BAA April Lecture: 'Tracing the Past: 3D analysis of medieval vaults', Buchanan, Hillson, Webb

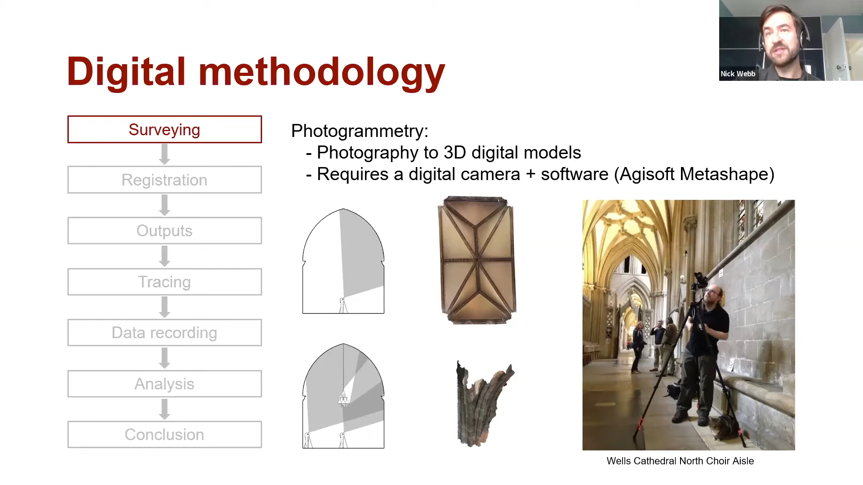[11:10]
And a copy of Metashape, which is about £500. Advantages, further advantages, high quality images come out of it. Disadvantage, the quality of the mesh is not so good. And we'll touch more on that in a second. So here you can see another example.
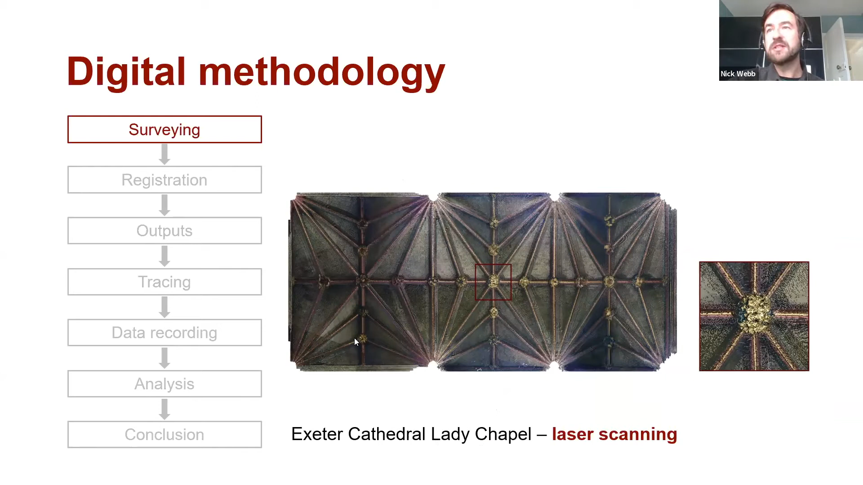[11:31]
but you can see that the image itself is quite grainy. If we compare that to the photogrammetry version, again, looks like the geometry is pretty good,
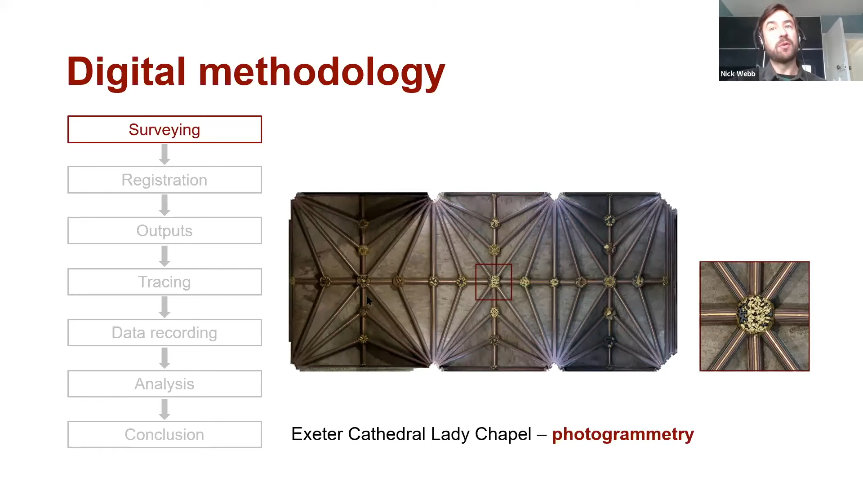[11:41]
but the quality of the image is far superior to that of the laser scan.
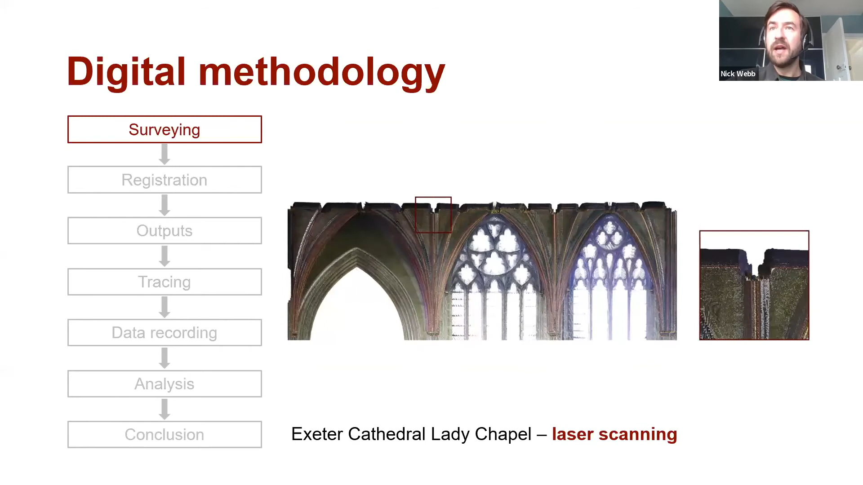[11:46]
And likewise, in section, we can see a similar result.
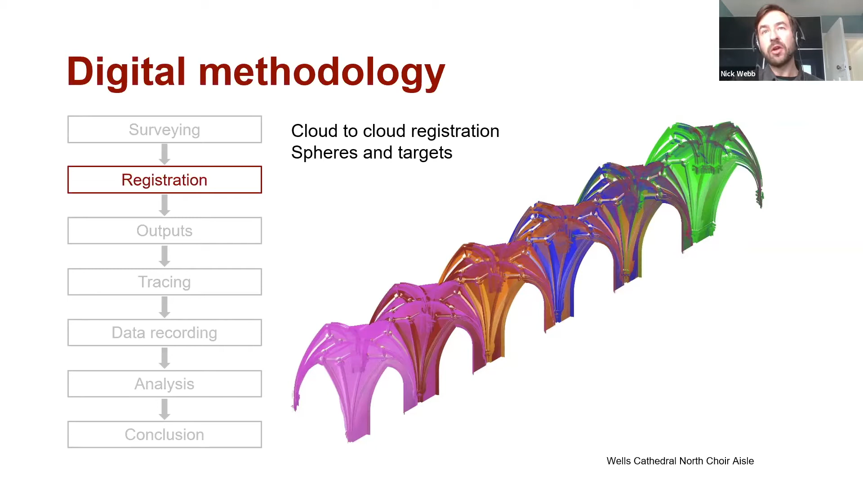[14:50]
And the software can automatically recognise these, and then it aligns the scans with each other. But more recently, the software has improved, and it can look at individual point clouds, recognise geometry inside these buildings, and then automatically align the scans with each other. So as we've touched on before, the outputs that we get from the point cloud, the first one that we see on the right hand side, this is another example of an ortho photo, this time in planning section from the Lady Chapel at Ely.
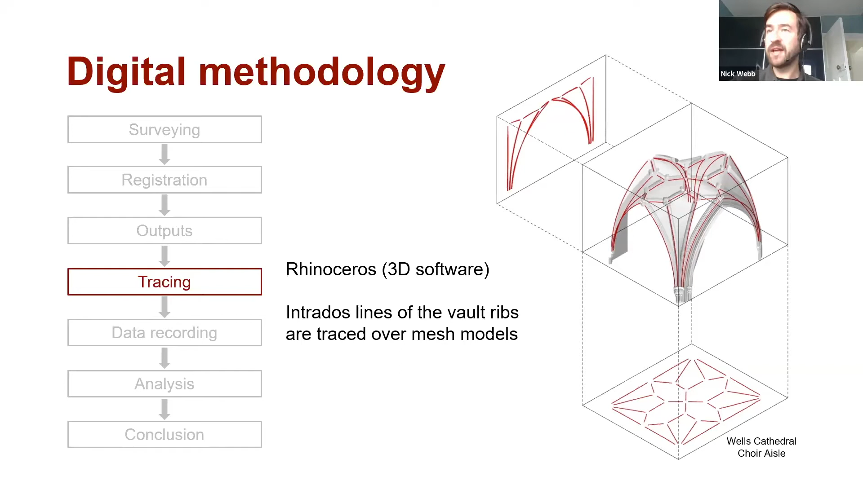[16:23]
And from this, again, we can export 2D views if they're helpful. So we can do that in section and plan. But crucially, what we have here is a traced version of each individual rib. And then from that, we can start to look at some of the key geometry.
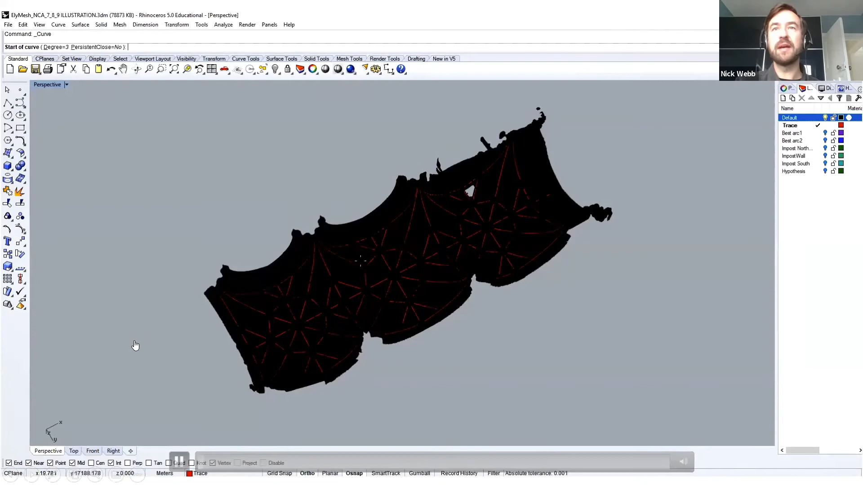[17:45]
Yeah, it's working. Showing how we trace some of the ribs.
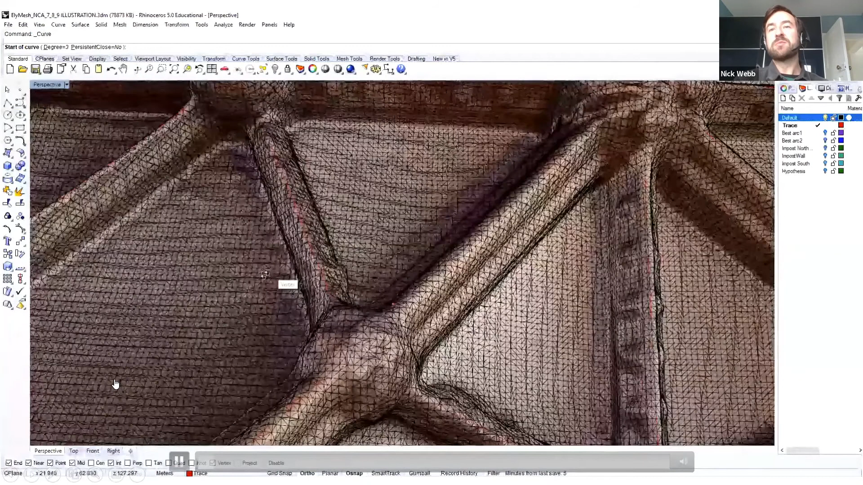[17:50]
We sometimes do it manually. This is showing how we trace each rib manually. Other times, we create automatic section cuts.
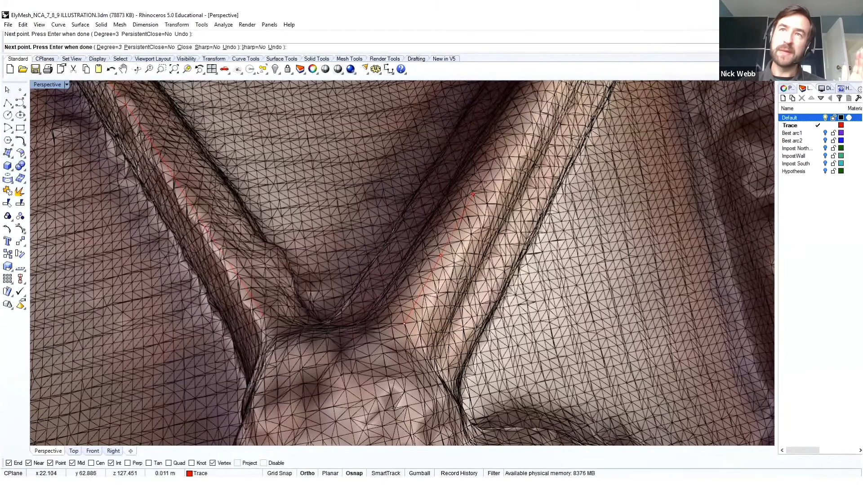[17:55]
So essentially, it's joining vertex points in this case.
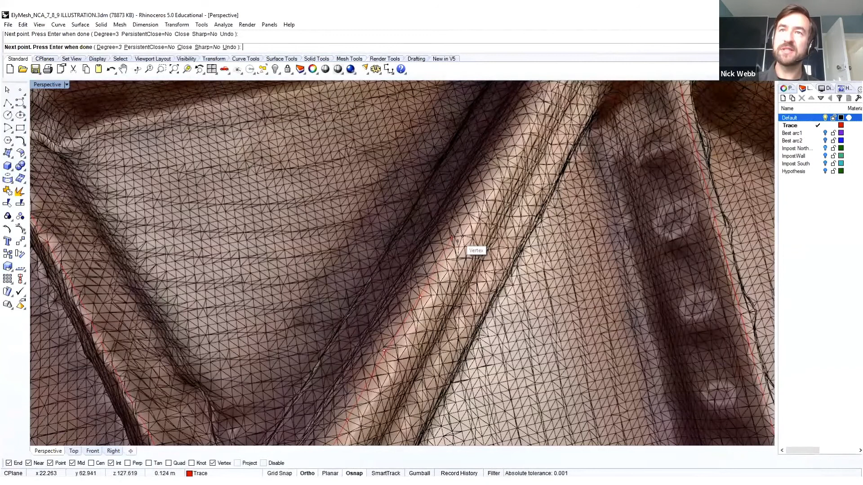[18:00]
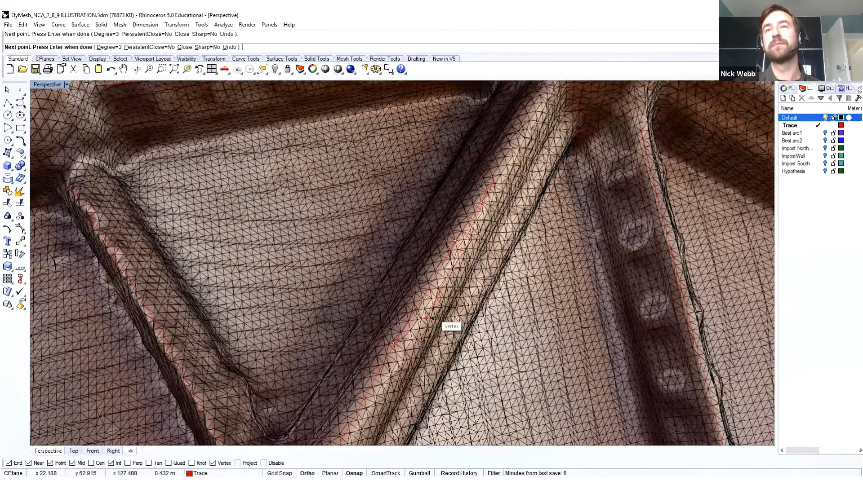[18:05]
So along that intradus line of the volt rib.
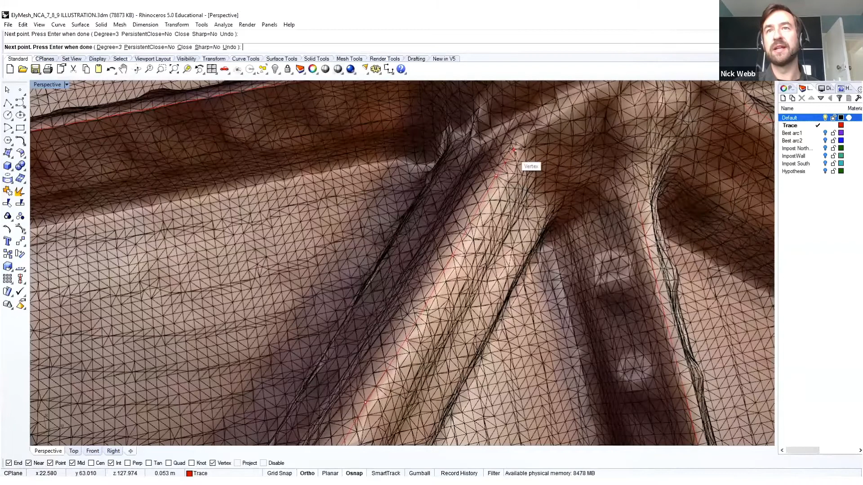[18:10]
And a bit of a Blue Peter moment, here's several we did earlier.
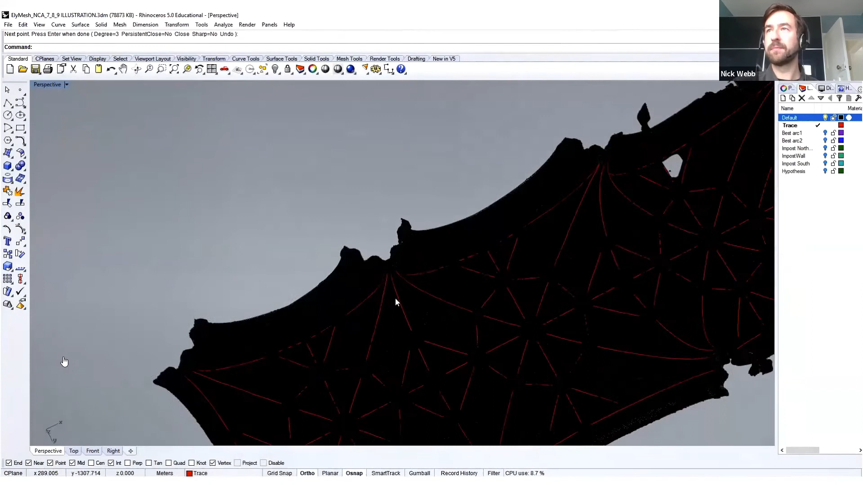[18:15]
So you should now be able to see. So these are all the traced lines.
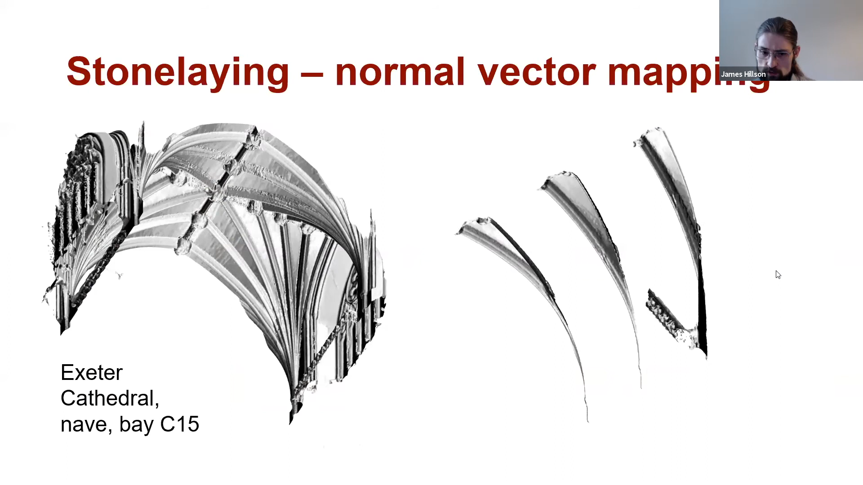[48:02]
The reason for this is the difference in curvature between the two ribs which are defining the boundaries of the web, as can be seen here. And this is, let's see how best to interpret this.